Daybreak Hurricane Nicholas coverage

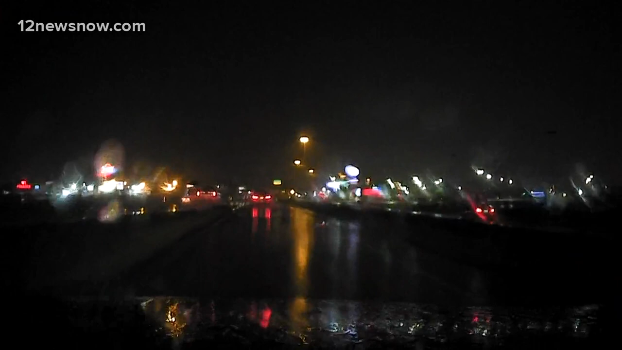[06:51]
And you can tell that the rain has been, that the rain is coming down, but it's, it's a steady light rain. It's a rain that, uh, it's been since I came into work this morning, this more late last night around 1140.
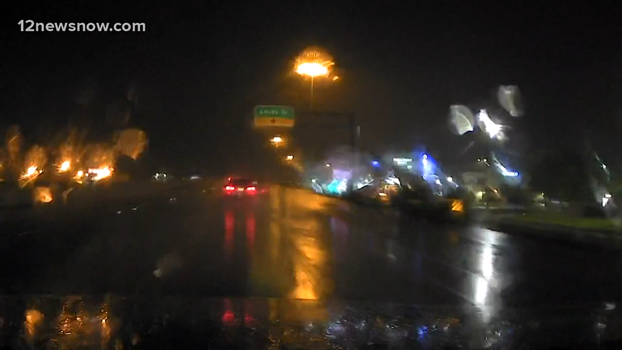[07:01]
Um, it's a steady rain. It has gotten a little bit heavier. Um, I think it's getting a little bit heavier right now, actually. Um, and I know sometime around 2, 210 to 240 this morning, we were driving around, um, and some of the service roads, the feeder roads, um, they are getting, they are beginning to flood right on the side, right on the, on the right lanes. Um, the shoulders are beginning to get, catch a little bit more water there.